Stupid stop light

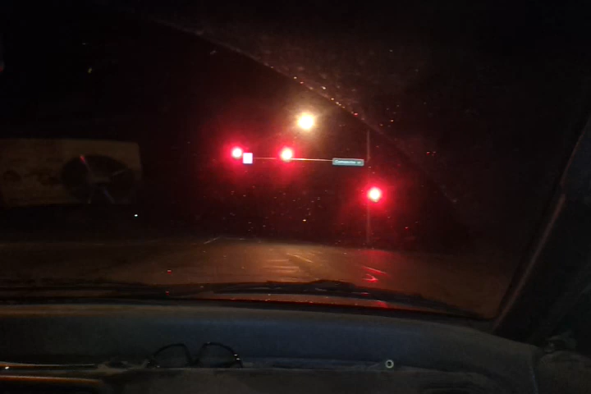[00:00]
If this fool passes me and goes in there, then I'll run. We've been at this motherfucking stoplight for about 20 minutes already. And it just turns red, it turns green. It don't turn fucking green for us. Watch this shit. It don't turn green. This is what it's been doing for 20 minutes. The fucking green arrow don't come on. The light will turn off in about 20 seconds. It's some bullshit. Dude, just fucking take the light in the next one.